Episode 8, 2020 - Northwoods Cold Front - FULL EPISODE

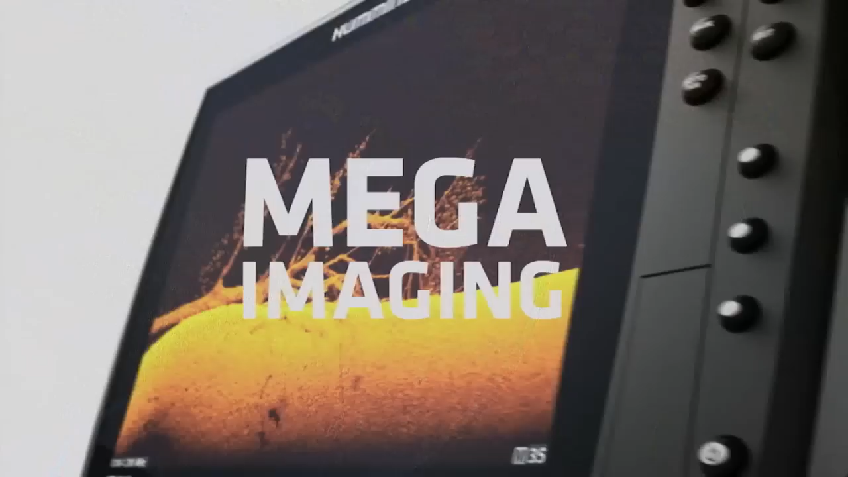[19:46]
New Mega Imaging Plus uses high-frequency sonar to show you fish and structure up to
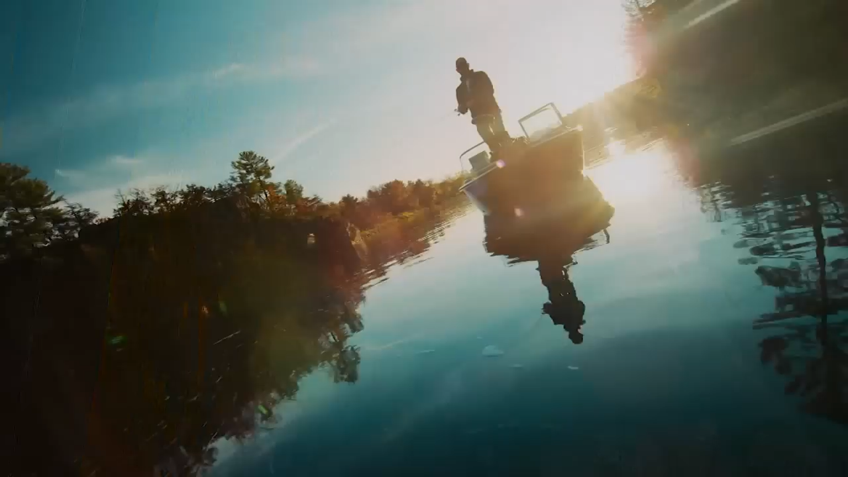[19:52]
200 feet below your boat and 200 feet out to either side.
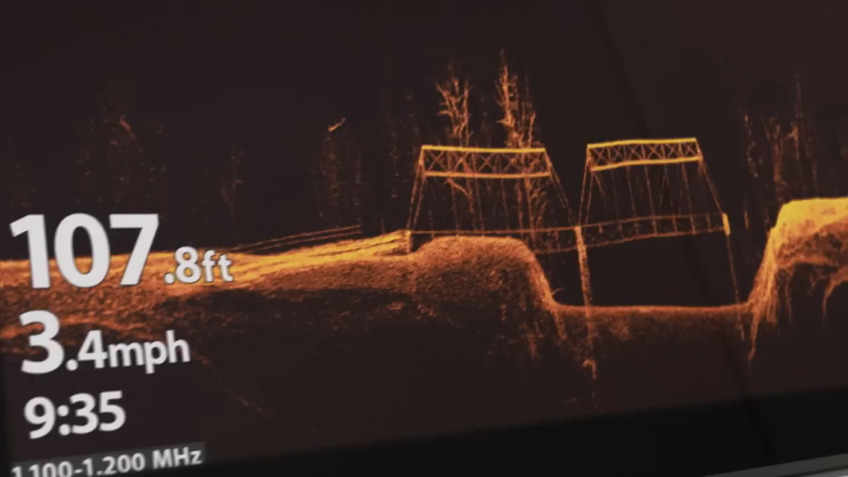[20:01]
On screen: depth 107.8 ft, speed 3.4 mph
down to a fish's species and direction.